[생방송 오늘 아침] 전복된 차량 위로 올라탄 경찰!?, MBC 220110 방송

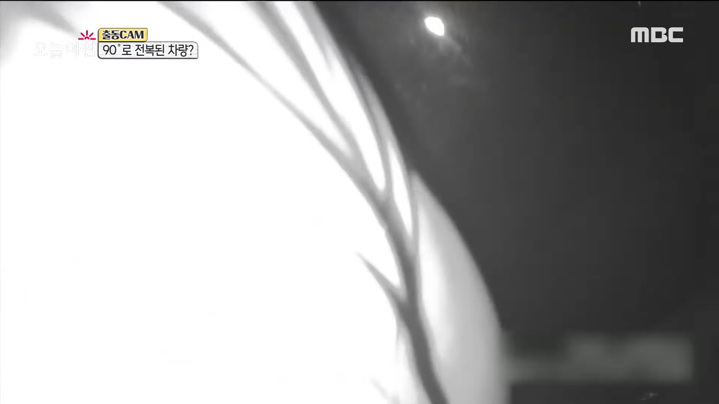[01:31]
차량에서 피어오르는 연기는 더욱 심해졌고 차량 문은 고장이라도 났는지 꿈쩍도 하지 않습니다.